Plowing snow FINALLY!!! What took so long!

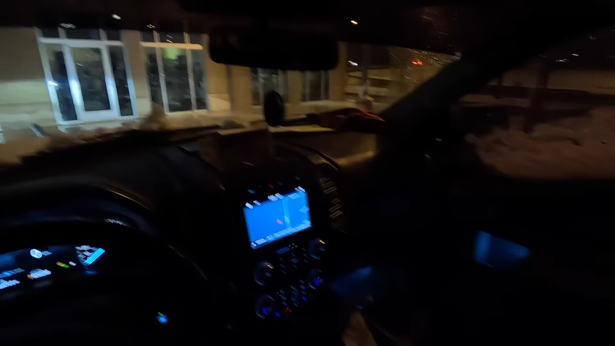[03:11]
I did remember my keys this morning, unlike yesterday. There are a couple people here this morning. The snow is not that bad. It's really only about an inch here.
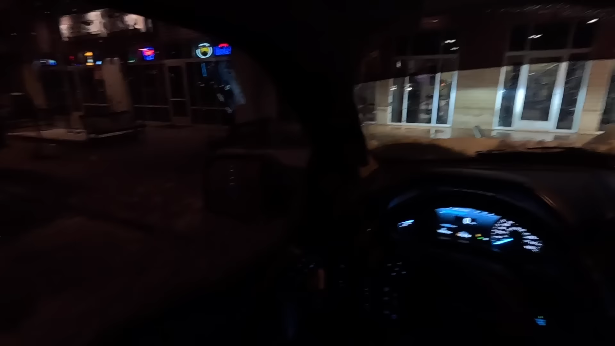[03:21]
I don't think it's going to be a fair test for the new Ego because this snow is really heavy. It's actually raining a little bit now on top of what's already fallen, so I don't think that snowblower is going to do too great. Really, no snowblower would do real great today.
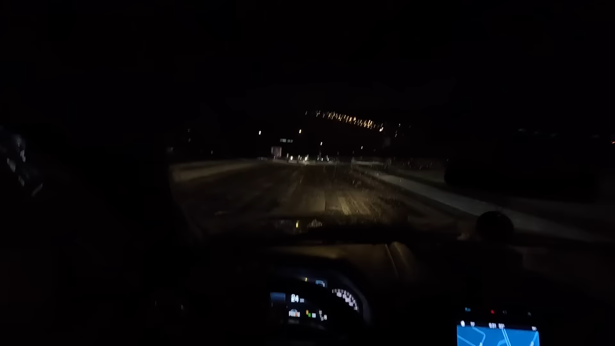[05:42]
because I know later today I'm gonna get started and it'll be a long, long night. Yeah, the church parking lot, I pre-salted with a ton of salt yesterday, and it's just some slush.
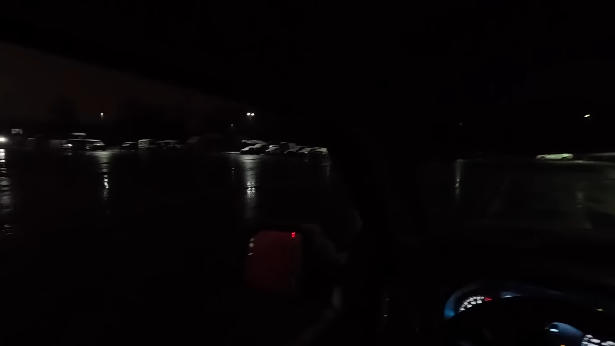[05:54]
There's nothing to do here. Nothing to do here, which is nice, real nice. I text Eric and Francisco already. Tino's ready to work. Big Ray's ready to work. Just pulling back up to the house, 6:45 right now.
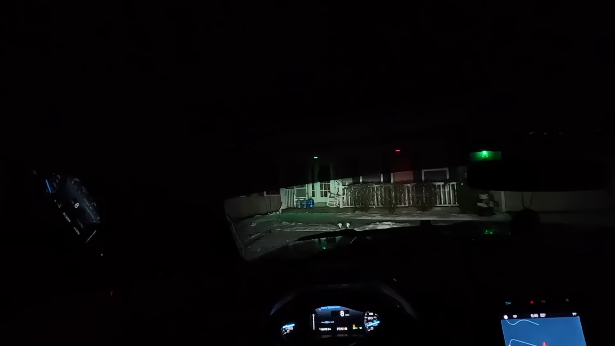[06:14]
The snow's starting to pick up just a little bit, but it's gonna be at least a couple hours before anything needs to be done. So I'm gonna go lay around, pet Annie for a while, and then just watch and wait, see what happens.
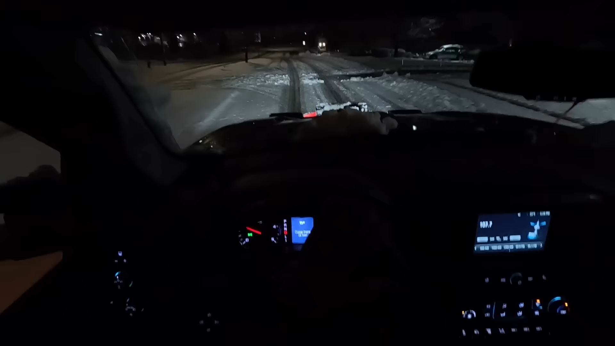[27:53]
Learning how to operate a skid loader. Like right now, he's got the bucket. He's not even touching the ground with the bucket.
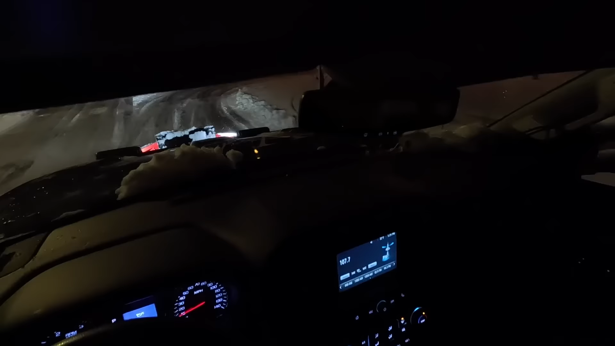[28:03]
He's falling off the sidewalk here and there, but he'll get it. He's doing good. There he is.
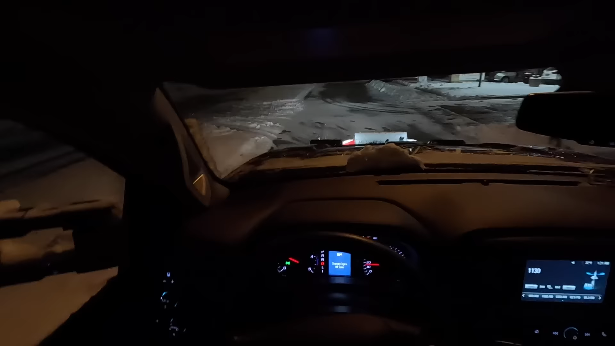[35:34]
It'll buy me some time. And it looks like they did a really nice job corralling all the cars. They put all the cars here in the middle for me.